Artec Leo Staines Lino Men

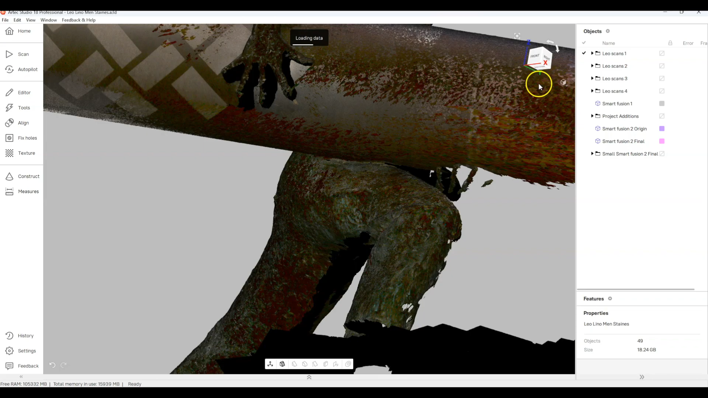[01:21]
What we've done already here is we've loaded the HD scans into the software
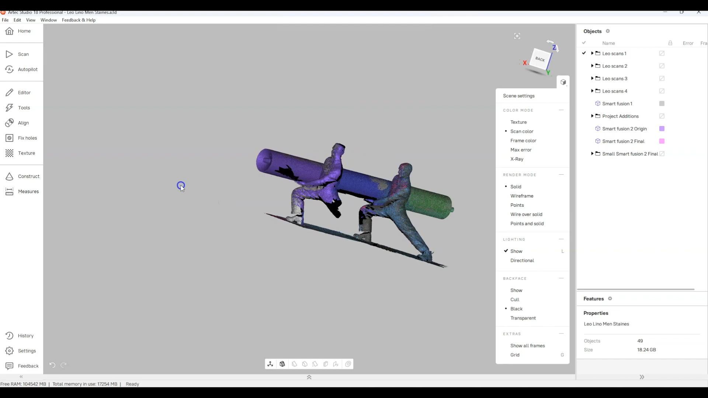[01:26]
and because there's a lot of awkward parts to cover,
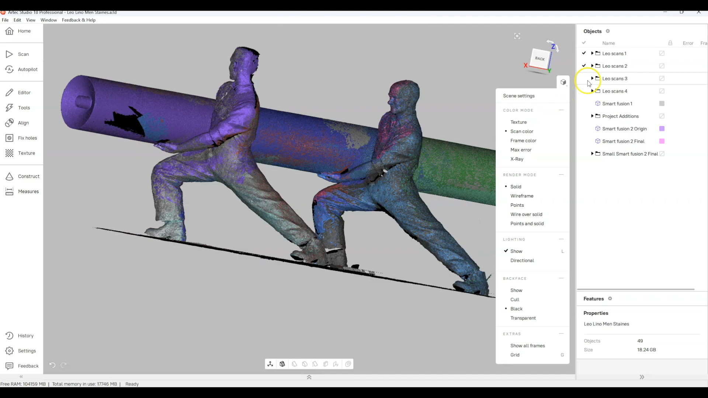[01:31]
it was a matter of having to get on the floor and try to get underneath it and crawl around on the
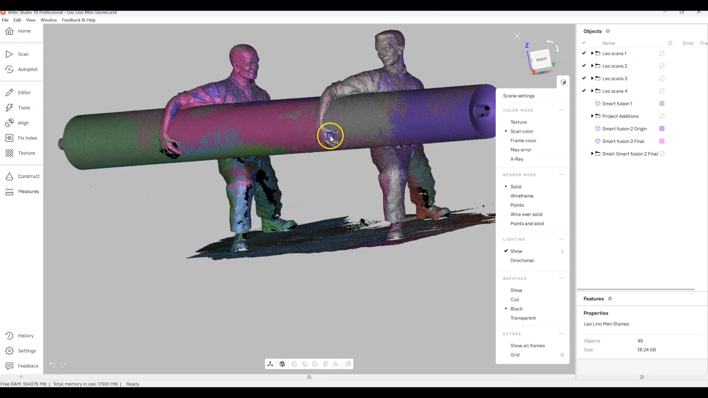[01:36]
ground a little bit but what we can see is we've got all our scan but there was one or two little pieces missing.
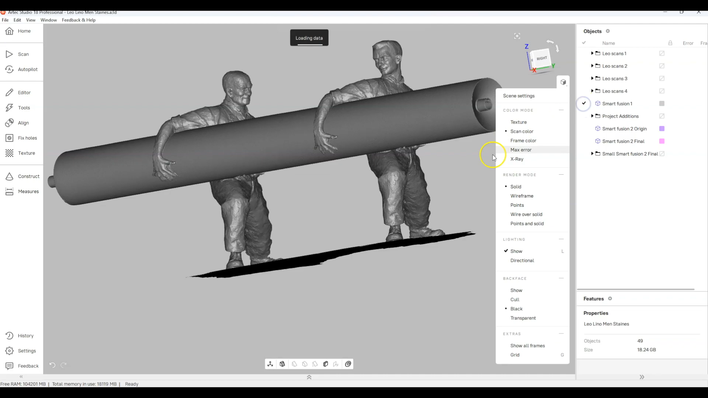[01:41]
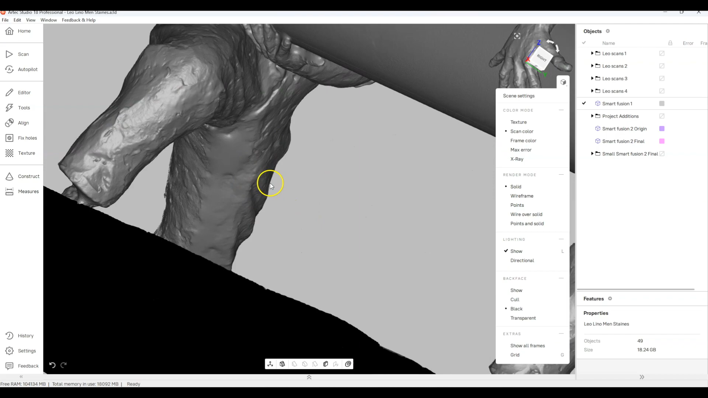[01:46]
It's just unfortunate because working in the town you can see that the software has auto-filled them in but it's
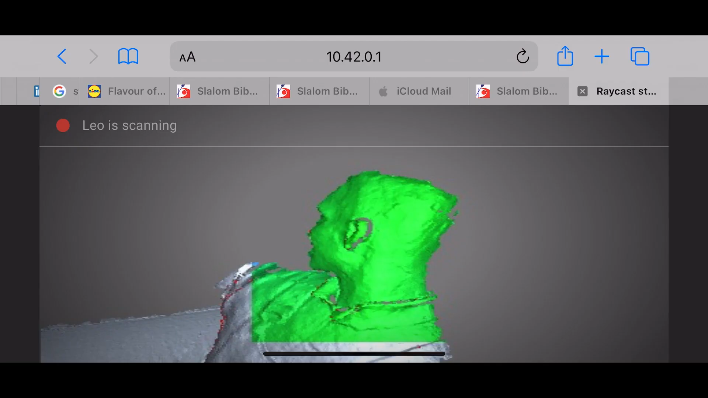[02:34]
Here we just used a phone and the nice thing is that if you are trying to crawl underneath something and you can't see the screen
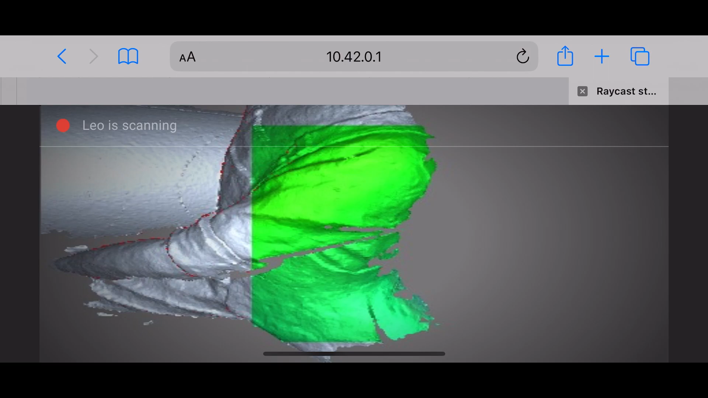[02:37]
you can use your phone or tablet to be able to see what you're doing.
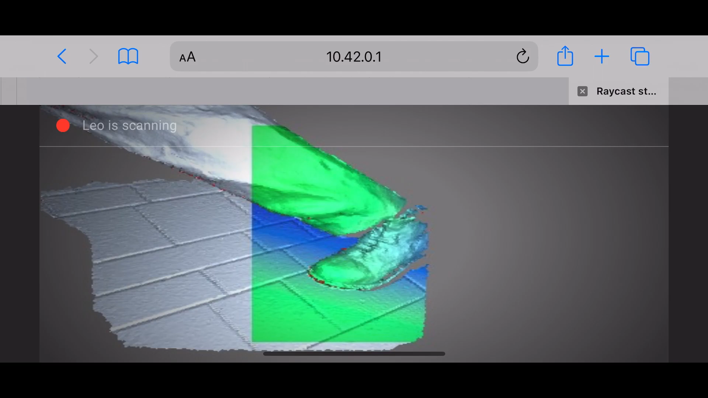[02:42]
So it does what we call raycast streaming. Once you've got the object, done the missing sections all we need to do is add them back into the software.
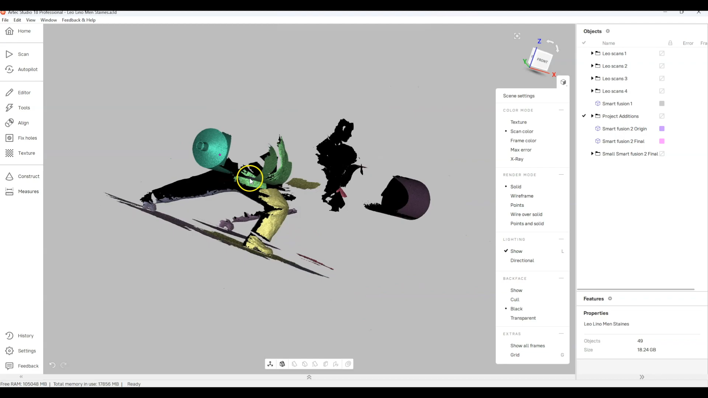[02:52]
So open up the main project. These are the pieces of interest that we wanted to do.
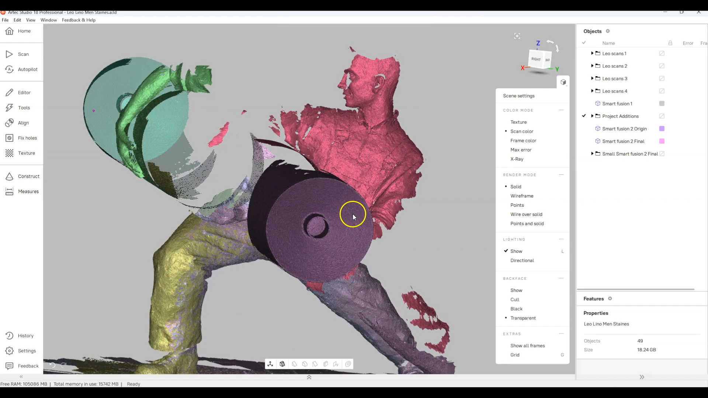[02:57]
The hand, end of the tubes where we missed some bits. So you can see we've covered those areas.
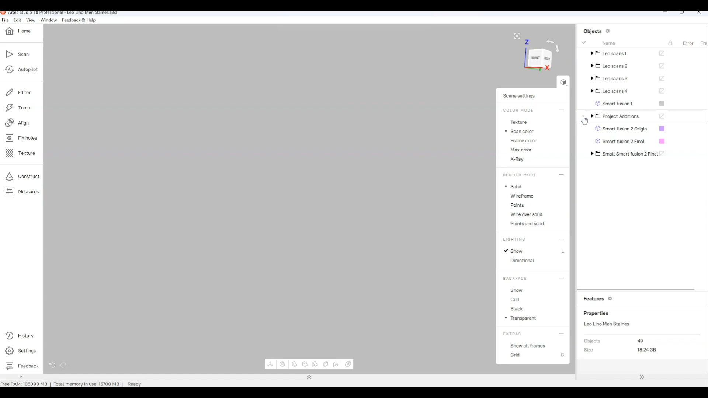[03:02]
So what we did then was merge them together into a new fusion and
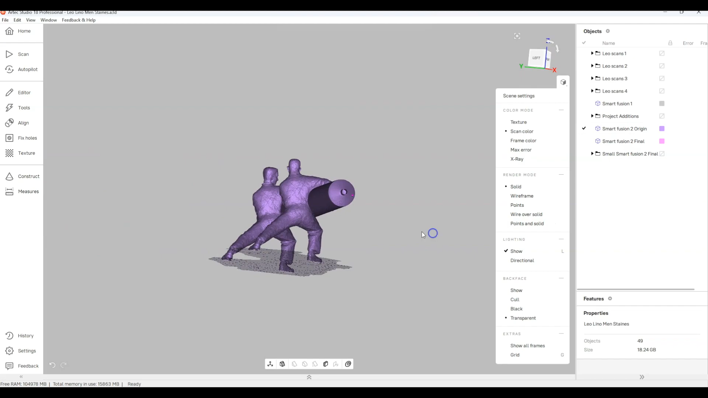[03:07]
that fusion we can see now is that we've got really lovely crisp detail where the missing detail was especially like the hands.
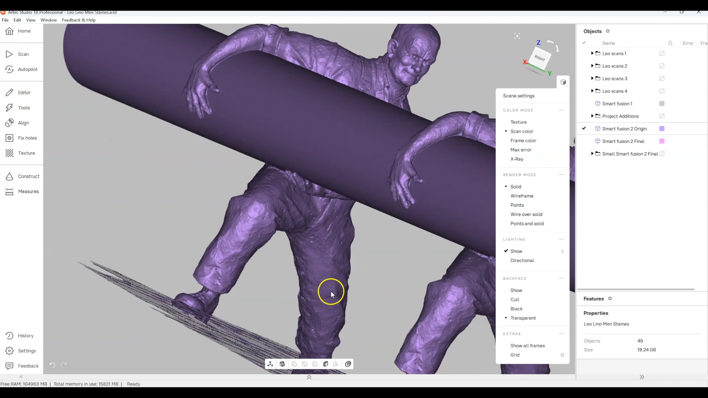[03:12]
They're all nicely done so you can actually take this.
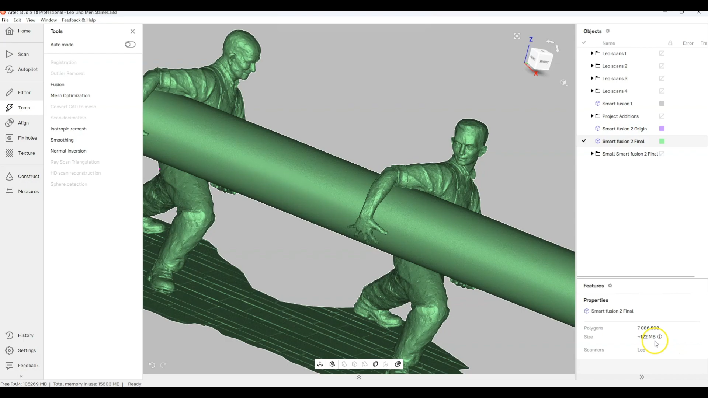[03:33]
Here you can actually see that we had 35 million and now we're down to about 7 million which is quite a nice thing to have for this model.
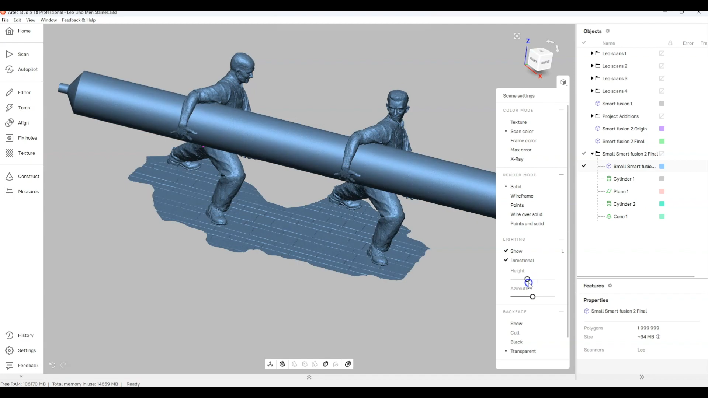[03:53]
You can adjust the lighting in Artec Studio to suit your model if you want to. We're just going to go through here and show you that to align this up to the global workspace.
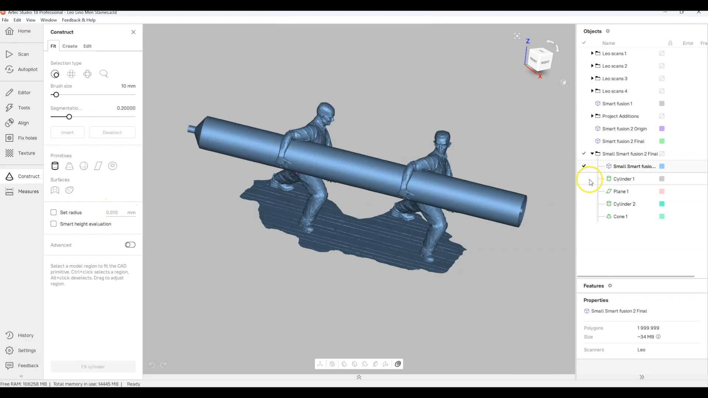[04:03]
What we can do is you've got things like fitting cylinders.
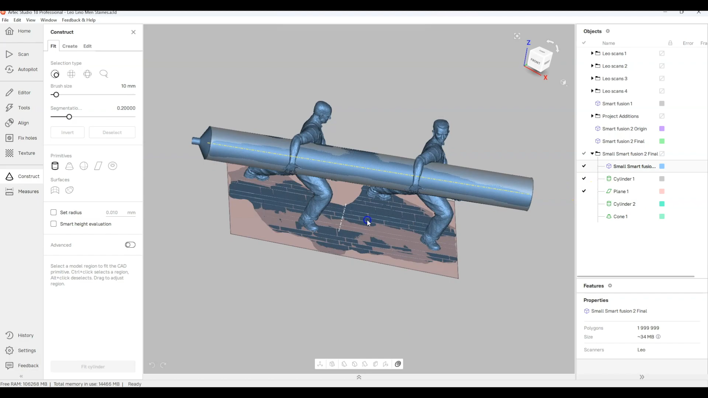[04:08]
It was very useful to do this because we wanted to actually just go in, add the cylinders together,